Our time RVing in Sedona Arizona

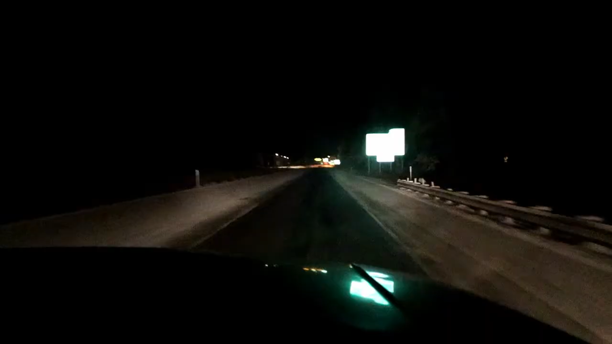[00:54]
There was some snow that slowed us down going through Flagstaff, but we drove all the way through the night to Sedona.